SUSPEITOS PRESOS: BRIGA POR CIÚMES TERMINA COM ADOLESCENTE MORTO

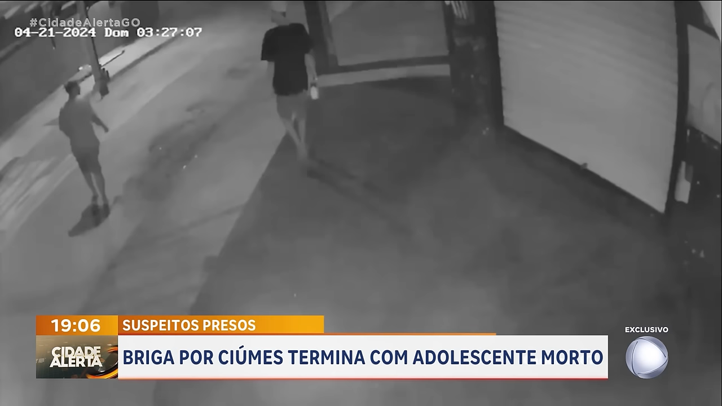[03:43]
Uma das vítimas vai pra cá. Inclusive, nas imagens, dá pra ver o outro homem, que é o Josiel, ele estava pulando. Porque uma perna estava enfaixada, ali, engessada, que ele havia quebrado. Logo eu explico como ele quebrou.